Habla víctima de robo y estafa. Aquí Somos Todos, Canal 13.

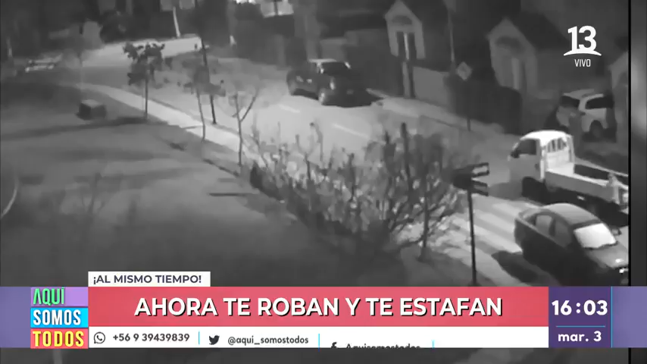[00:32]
Cómo llegan en la madrugada. Son capaces de con su propia fuerza empujar este camión tres cuartos. Luego de eso, un poco más allá, con otro vehículo de los delincuentes. ¿Saben lo que hacen? Ahí usted lo está viendo. Lo empujan con el mismo auto por la parte posterior. Van avanzando, avanzando, avanzando.
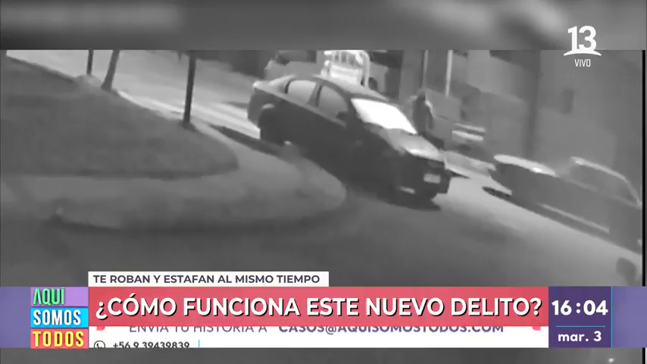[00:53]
En ese momento, la batería estaba desconectada. Hasta se dieron el tiempo de conectarla para después empujarlo, pasar la segunda. Los que entienden bien de mecánica, se prende automáticamente el motor y emprenden la huida. Y todavía no se sabe nada de ese camión hasta el día de hoy. Un camión que no solo era para pasarlo bien, al contrario, es para el trabajo, el ardo trabajo. Y mira qué lástima, porque le llueve sobremojado a esta familia, cuando ya sufrieron el robo de otro camión.
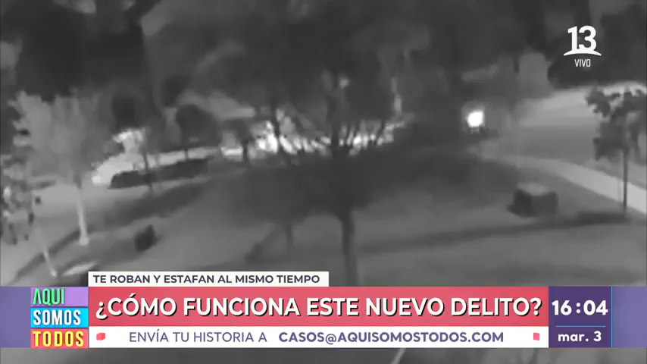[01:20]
O sea, imagínate, pagando deudas y no tener ese bien que tanto necesitan para poder llegar a fin de mes. Acá está Luz, está Génesis. Hay una rabia, una impotencia, lo hablábamos recién. Max, no quiero hablar mucho, porque de verdad esto me nerva. Sí, nosotros estamos mal.